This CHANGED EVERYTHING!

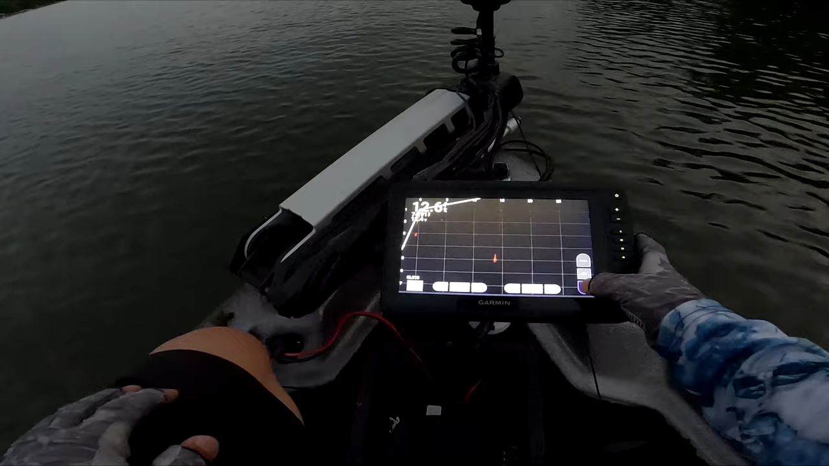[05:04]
And also, if you guys don't know, I got a major upgrade to my electronics.
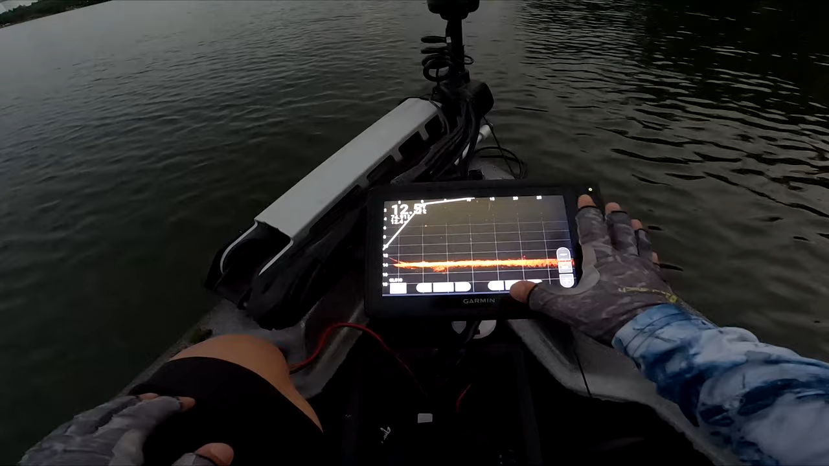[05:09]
Yes, here, this is the 93SV Ultra HD. I actually had to sell a few of my
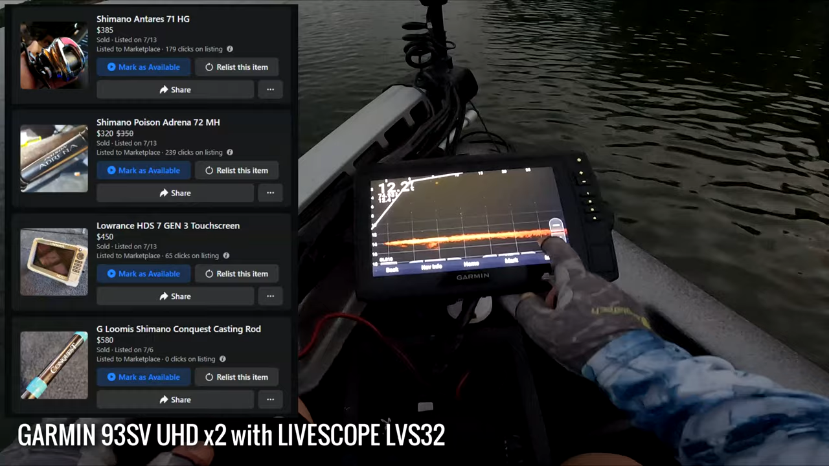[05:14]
high-end bait casting setups to obtain this. But for me, I think it is well worth it.